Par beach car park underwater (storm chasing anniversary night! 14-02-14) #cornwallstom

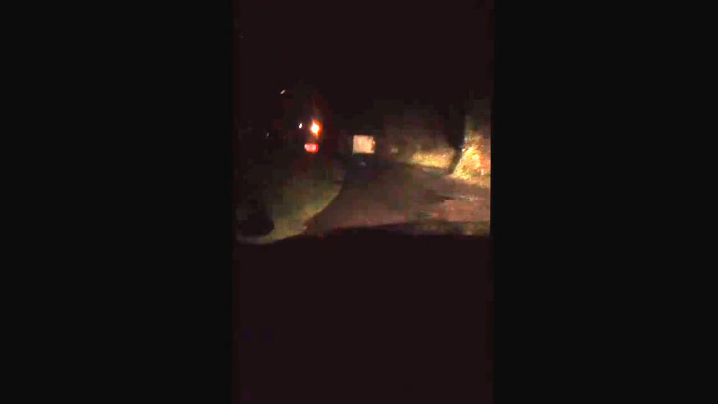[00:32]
Not at the end of all. We've got the river on the side here that's obviously clipped up all over the road. There we go.